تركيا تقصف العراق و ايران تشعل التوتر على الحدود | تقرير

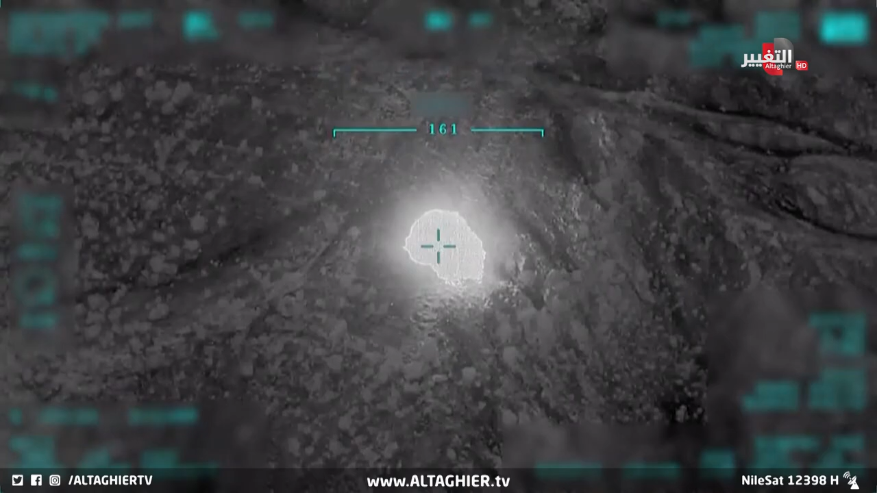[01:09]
قصف مطار عربت في السليمانية حدد بطائرة مسيرة قادمة من تركيا ذلك بيان المتحدث العسكري باسم